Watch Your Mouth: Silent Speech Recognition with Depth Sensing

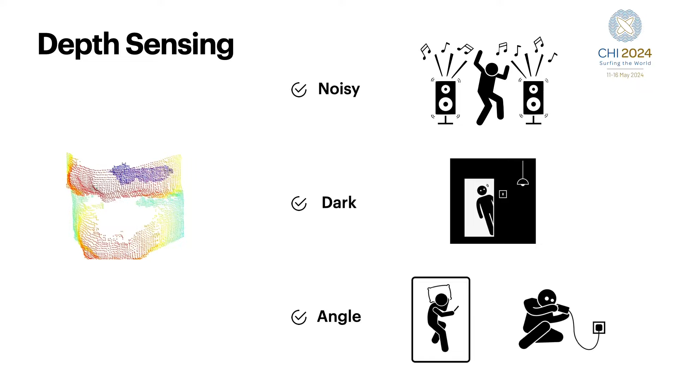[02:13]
By incorporating depth information, we aim to overcome the limitations posed by noisy environments and varying lighting conditions. Besides, our approach can handle different angles and positions due to the rotational invariance of point clouds. In other words, point clouds are inherently 3D data structures, and changing the view of angle of a sensor results in simple
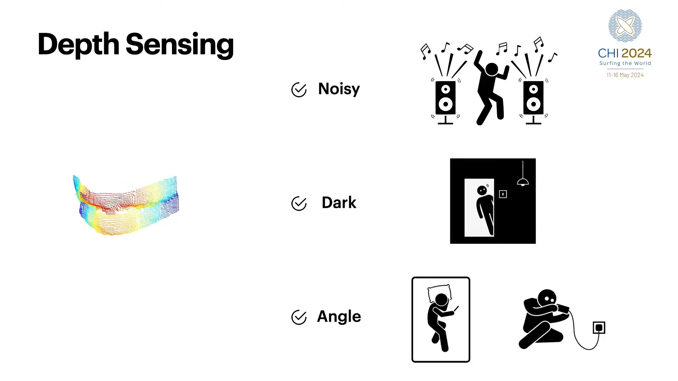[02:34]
scale changes and rigid transformations that can be easily removed. We utilized the TrueDepth camera from the iPhone to capture depth data and applied a fine-tuned Yulo V7 model to accurately locate lips area on the depth map.
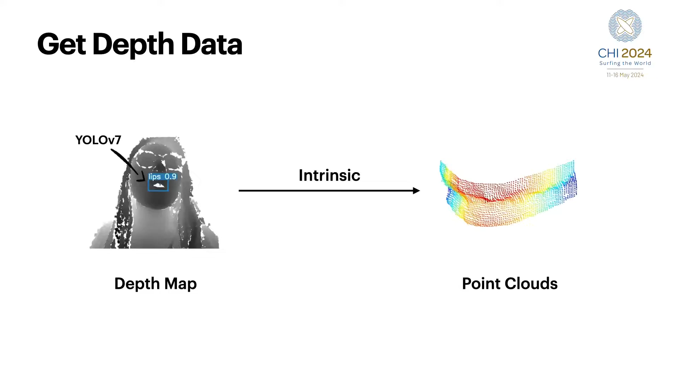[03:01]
We conducted a pilot study to identify an optimal region of interest around a user's lips. Please refer to our paper for details. This process gives us a point cloud of a user's lips.
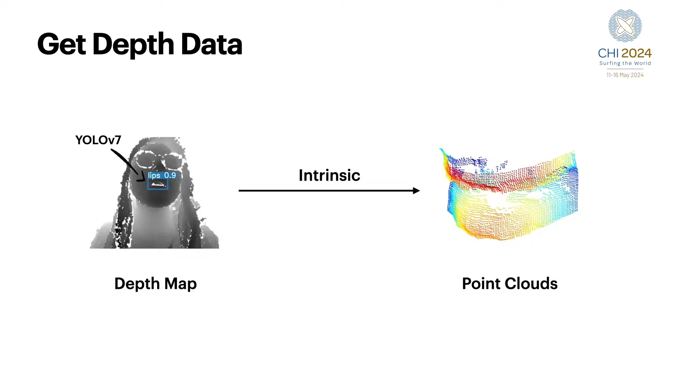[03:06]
We designed a custom deep learning pipeline that is insensitive to the order of 3D points in this point cloud.